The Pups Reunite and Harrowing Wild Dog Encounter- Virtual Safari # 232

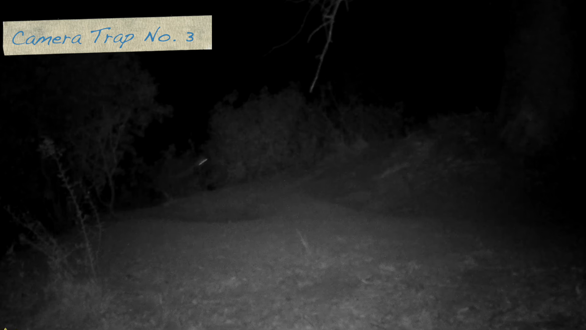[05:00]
The footage on the camera trap reveals that the pack of three had been at the den for a few hours in the early hours of the morning a couple of days ago.
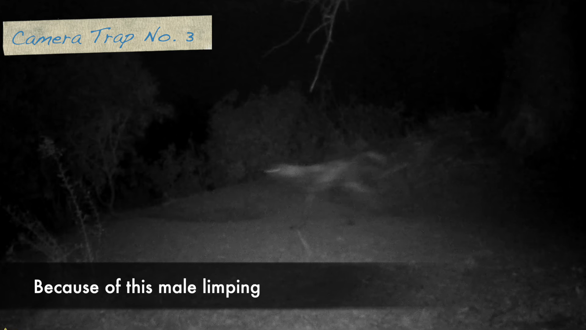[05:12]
At about 20 past 6 in the morning, we then heard an altercation ensuing out of frame and it seemed to intensify.
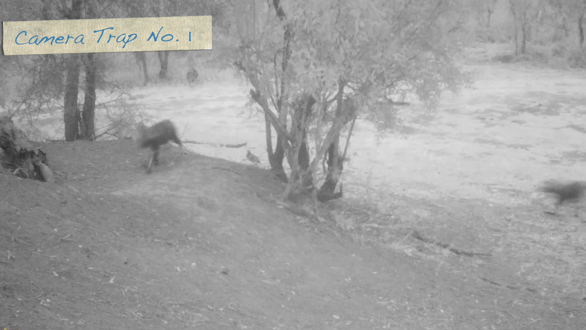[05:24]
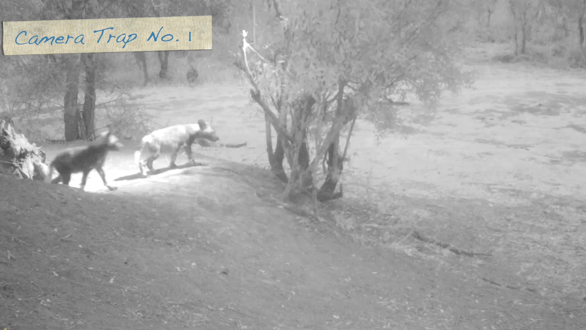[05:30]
Then we got a view of the injured male come bolting through some bushes,